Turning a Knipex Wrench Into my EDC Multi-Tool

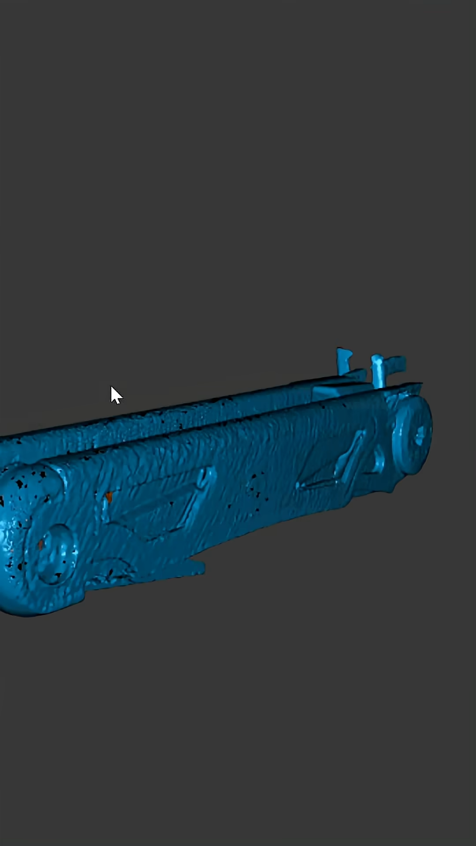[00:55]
Of course I also took this component to the 3D scanner which turns it into a 3D model and we import that into the CAD software so we can
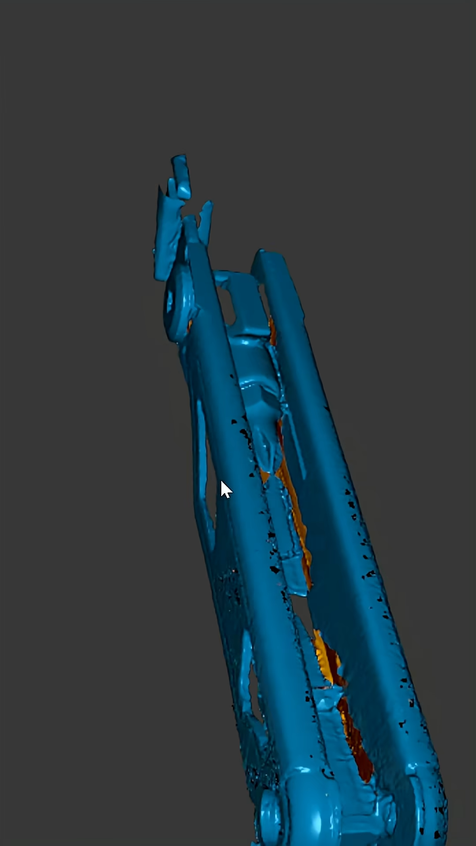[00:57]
have an easier time of actually creating the part that we need.